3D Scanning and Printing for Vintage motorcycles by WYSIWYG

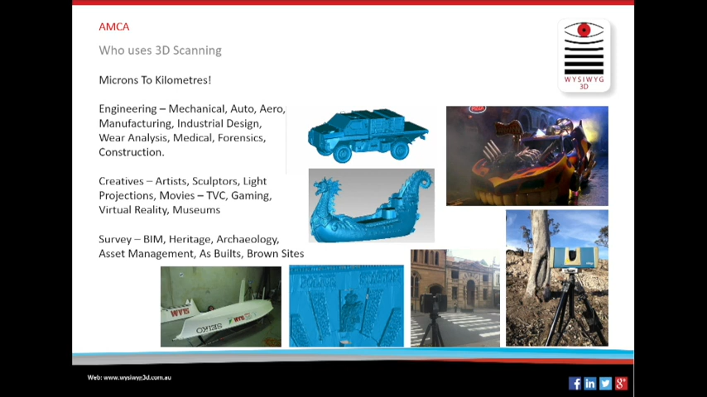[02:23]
The Olympic yacht team down the bottom there, they won gold at the 2012 Olympics. We selected which boat was going to be the fastest for them through analysis of 3D data.